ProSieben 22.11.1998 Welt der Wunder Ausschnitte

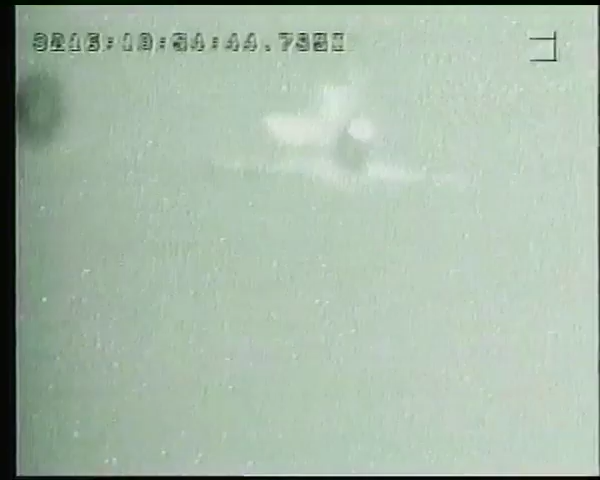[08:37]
Wenige Augenblicke später müsste das Kampfflugzeug ins Trudeln geraten und der Erde entgegenstürzen.